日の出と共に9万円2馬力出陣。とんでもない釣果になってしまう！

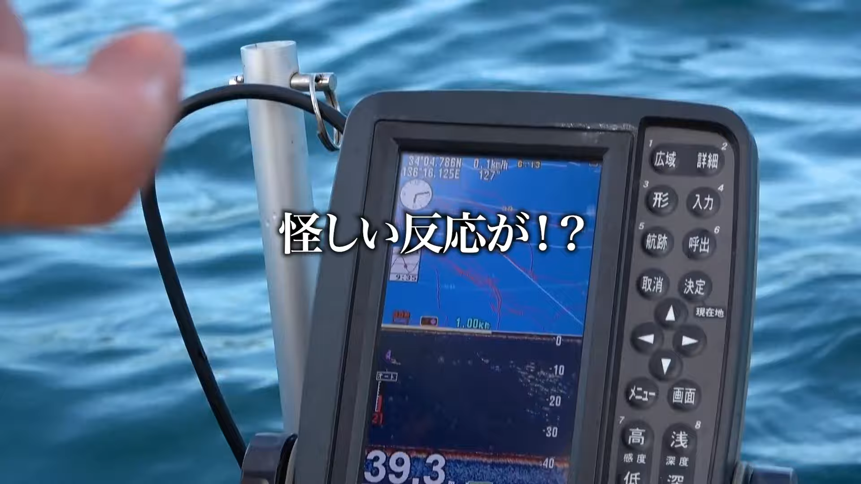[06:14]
おお。ピコピコピコピコ。あ、鳴ってる。あ。 でしょう。 いるね。
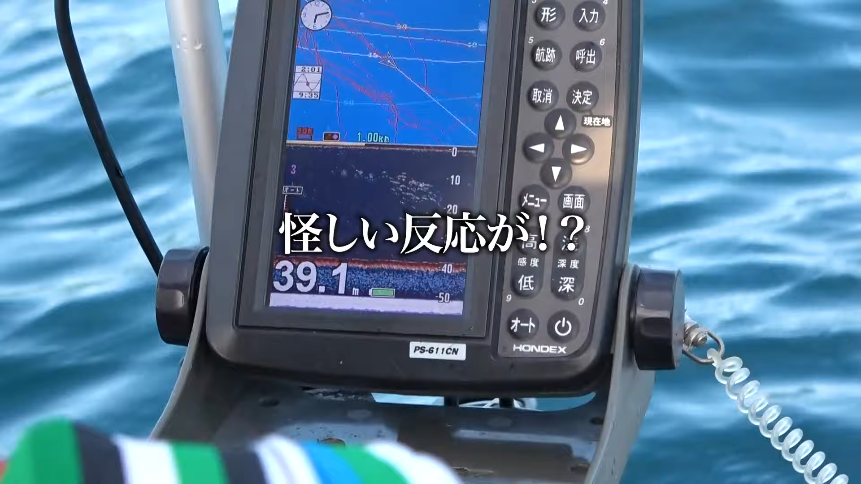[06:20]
On screen: depth 39.1 m
ちょっと。 いらっしゃいますよね。 うん。 これちょっとね。 よし。 お、お、お、ん？ え、もう来た？ ん？これ、あ、エビってんのかな？